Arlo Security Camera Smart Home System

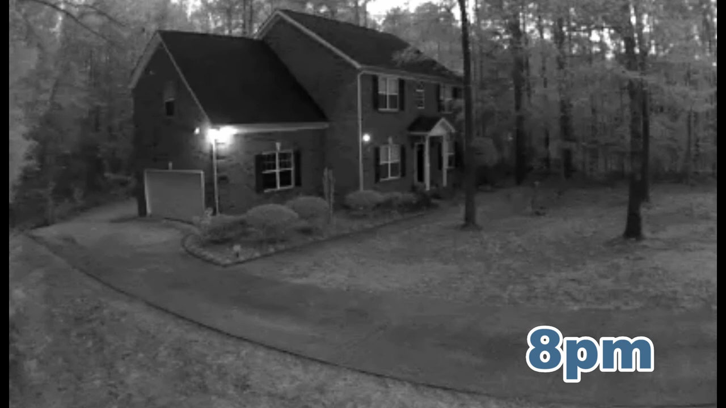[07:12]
And it does a good job at this time of night. And here's the backyard. At around 8pm.
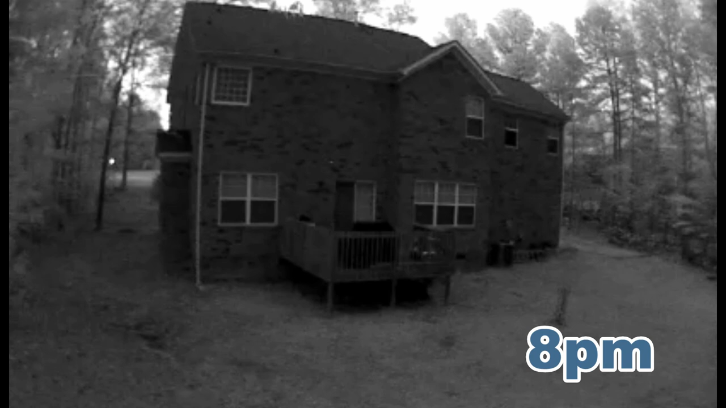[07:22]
And if it gets later. It gets darker. Unless you have real good lighting. The camera is not going to see much. And this is the backyard. And you really can't see much.
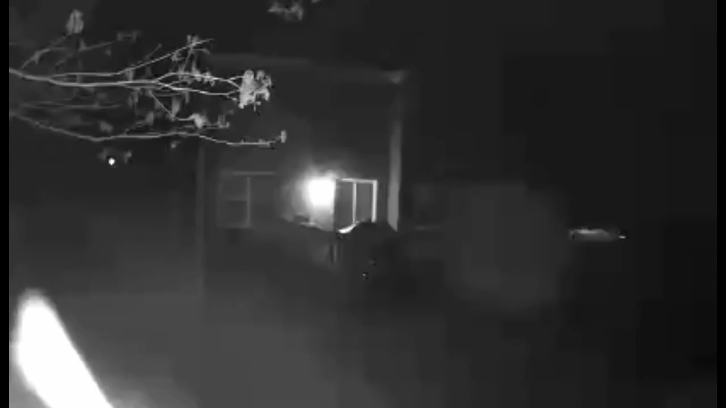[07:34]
Every once in a while. We'll have a bug. A spider. That will crawl on the camera. Because it sees the infrared light. And that will set it off.